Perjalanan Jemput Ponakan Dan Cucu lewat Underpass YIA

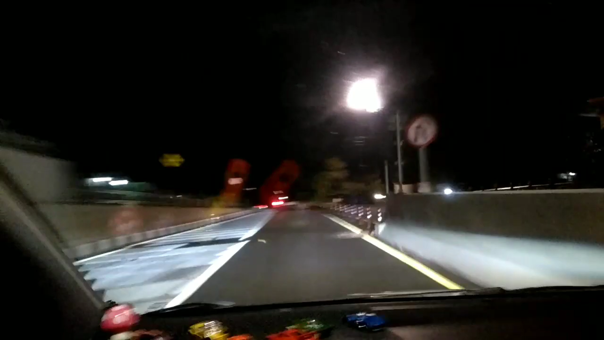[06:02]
Begitulah malam hari di underpass ya yang baru. Sekarang memasuki jalan biasa lagi.
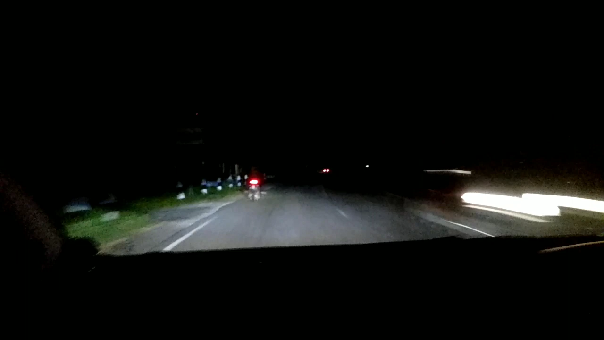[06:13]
Ini di jalan Lingkar Selatan Selatan.